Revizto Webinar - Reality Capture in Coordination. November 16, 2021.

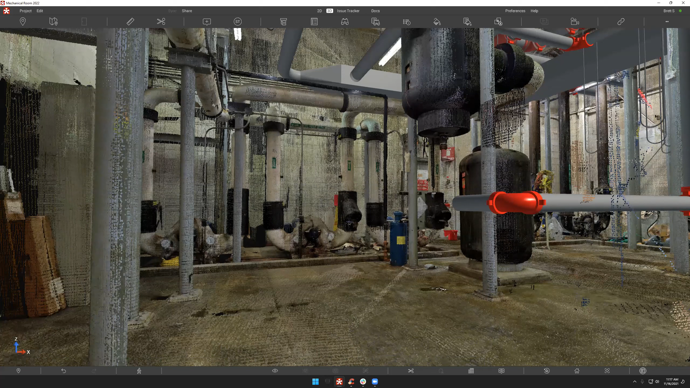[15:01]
So, one would be, you know, old equipment that's either being reused or needs recertified or needs inspected, right.
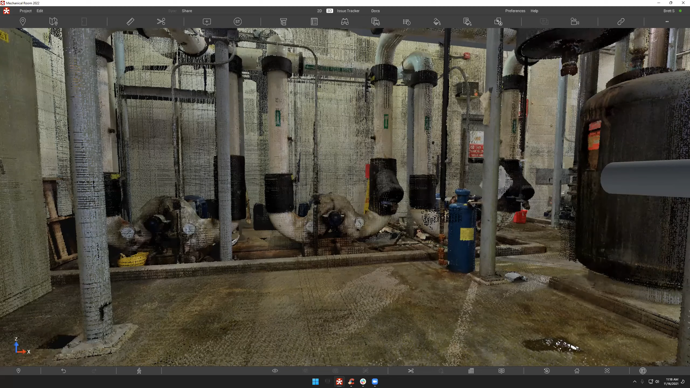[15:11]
So, maybe we take a look at this air handling. Nope, actually, that's a liquid pump. But we'll take a look at it, and let's say that there's some sort of safety issue going on on site, right.
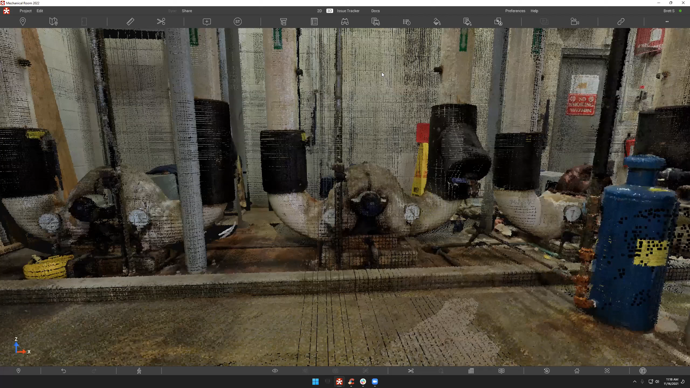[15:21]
We can simply go right here,
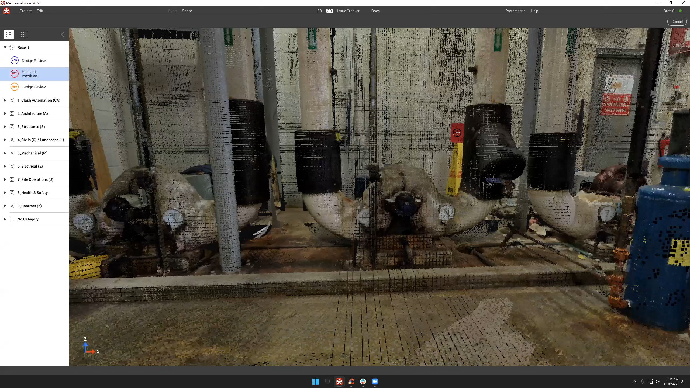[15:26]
say hazard identified, drop that right on to the existing condition.
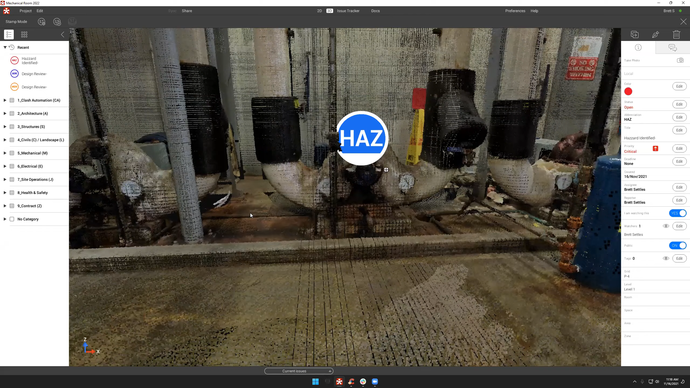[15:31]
So, now we're talking about communicating in the field with things that aren't even part of the model. We're talking about people being on site, understanding what's tagged out, what's not tagged out.
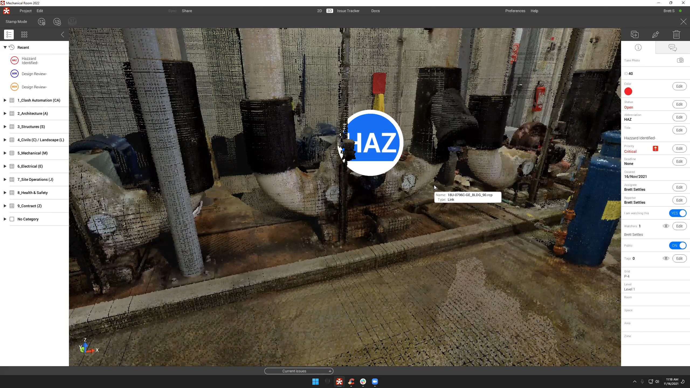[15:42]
Any of these sort of situations have to do with actually being there. Now, if we turn around, now we can start to look at,
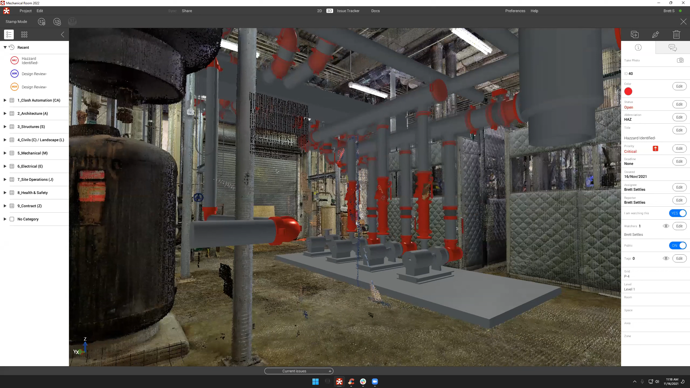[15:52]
okay, well, what about in a design scenario, right. What are we dealing with there?
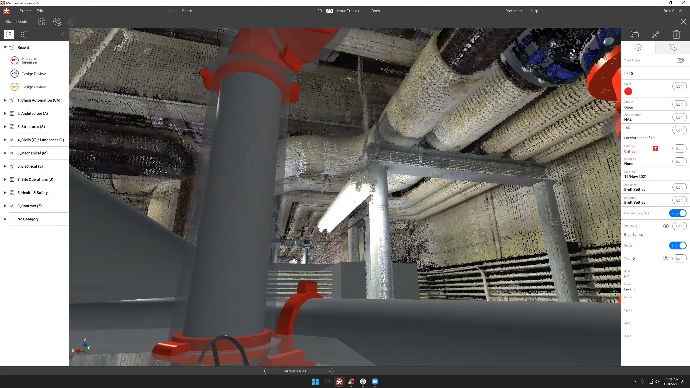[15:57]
And that's where we can come in and just start to actually see, all right, well,
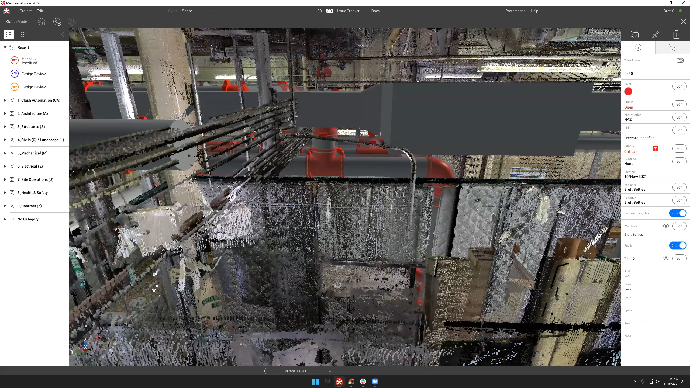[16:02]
looks like we've got some problems over here with these existing conditions.
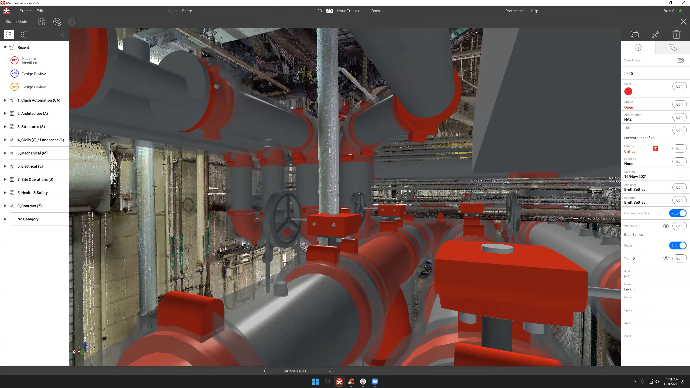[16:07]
And this doesn't even have anything to do with Clash. I can say, oh, it looks like we need a design review right here.
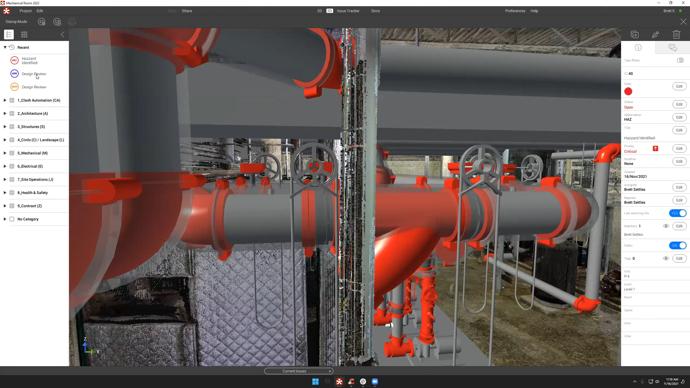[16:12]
It's going to create that issue. And it's going to automatically reveal what grid, what level. In this particular project, I don't have room, spaces, or area set up. But what you're actually seeing here is you're supplementing the scan with the intelligent BIM data that is merged with the scan. Right, right, all that metadata automatically comes in and is part of that issue now. That's exactly correct.
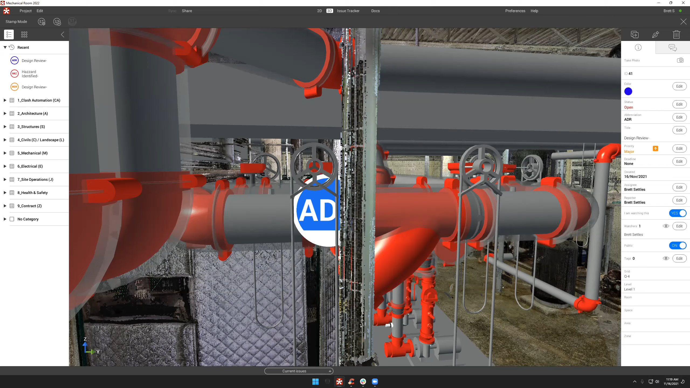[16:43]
So even if I go to where I was before, right, that first issue, it has nothing to do with the model. But I still understand what grid it's at.
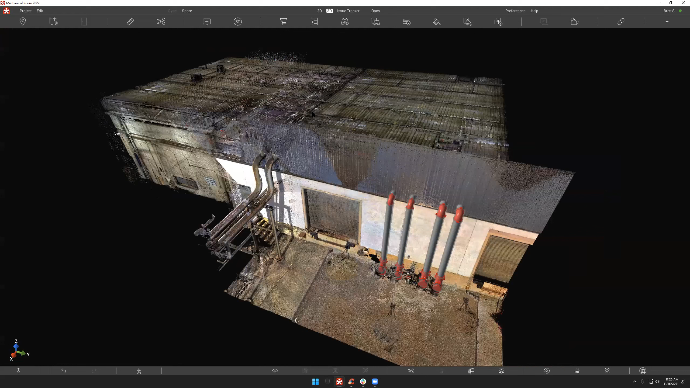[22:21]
so here we can actually see our new clash automation module here. And what I've done is I've actually gone in and created clash automation tests with all of this reality capture. Now, we're not going to dive into every aspect of clash automation because we are going to do a webinar on it.
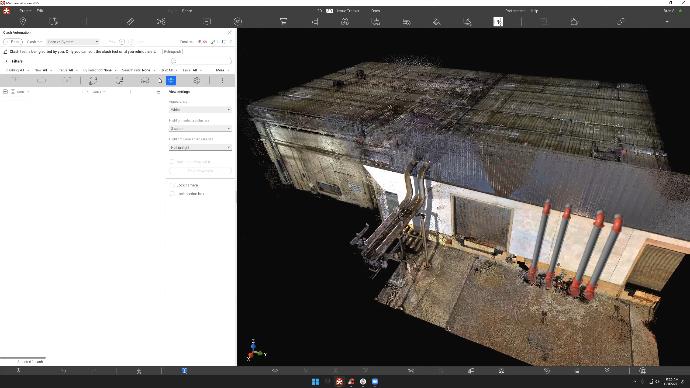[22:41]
But what I wanted to highlight was, is the fact that we now have
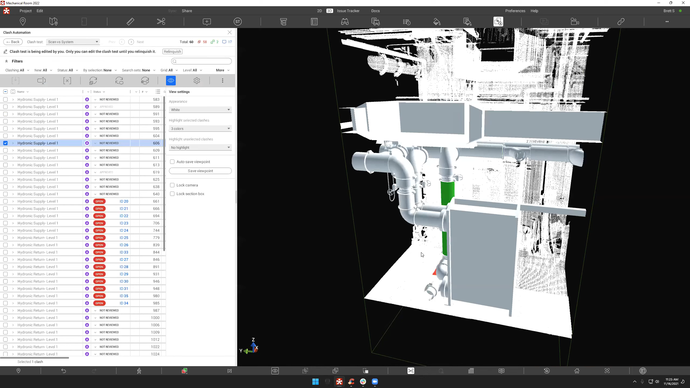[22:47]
the ability to actually see where we are clashing with these point clouds.
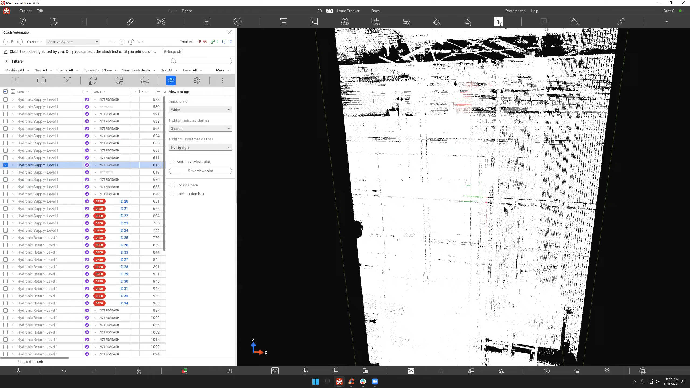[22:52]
Now, we're working on our localization algorithms.
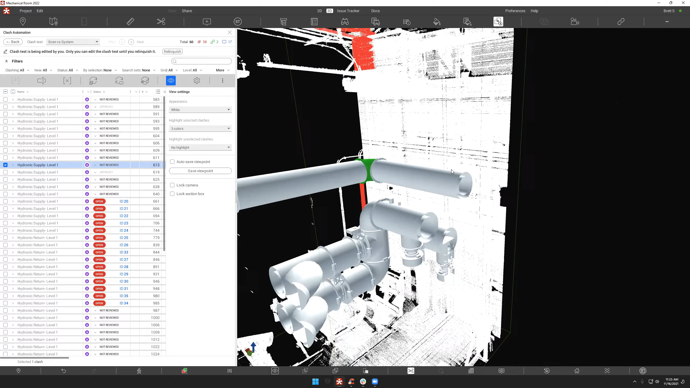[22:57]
But as you can see right there, even though it may have picked up this little piece of the scan up there,
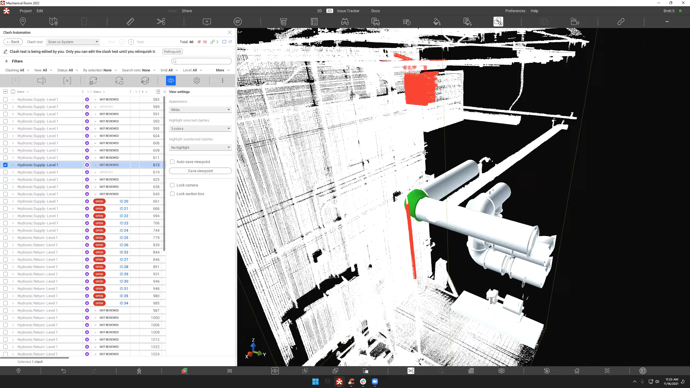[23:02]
we can visually see exactly what that problem is and automatically group these together in various ways. Greg, were you, was that you? I'm here. Oh, sorry. I thought I heard someone getting ready to talk, so I was going to try not to go over. Unfortunately, I'm the only one that can speak here, but that's, you know, that could be a good thing or a bad thing.